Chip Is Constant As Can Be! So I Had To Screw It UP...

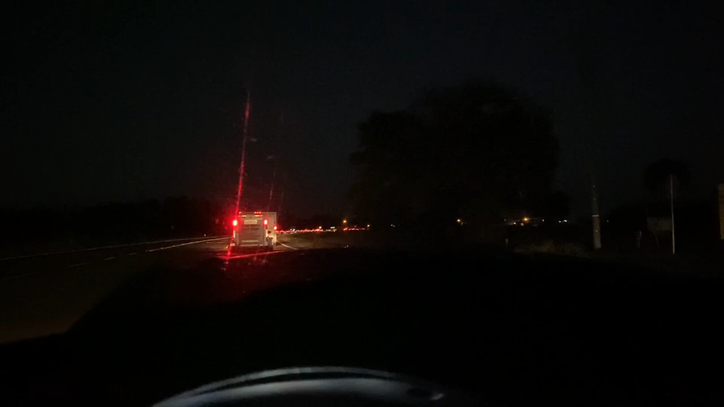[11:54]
it is seven o'clock in the middle of absolute nowhere nowhere middle of nowhere and we're stuck in stop and go traffic at seven o'clock and my hood is still up on the uh bucket the old bucket hood trick this is insane dude there's people camping around us i'm pissed this is this is wild who invented traffic in the middle of nowhere florida dude yeah come on the u-haul in front of us is just a classic representation of florida